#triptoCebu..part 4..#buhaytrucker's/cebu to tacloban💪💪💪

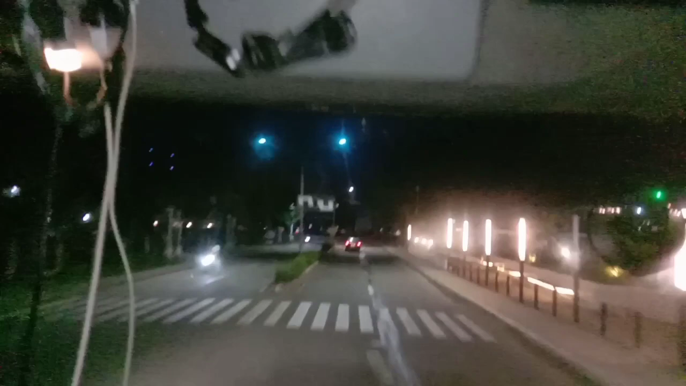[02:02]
Sayang, laging gabi daan natin eh. Hindi natin masyadong kita. Yan niya, Camotes Island niya, par.
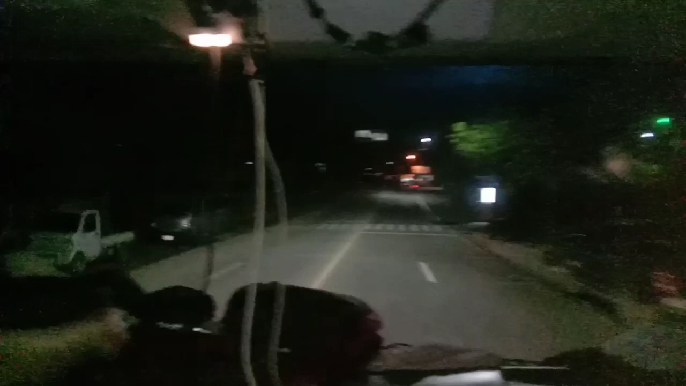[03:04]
Ito sa daro. Sa buto yung nakahawak. Oo. Ay, yan lang. Saan yan, par? Papuntang bahay ng Danao.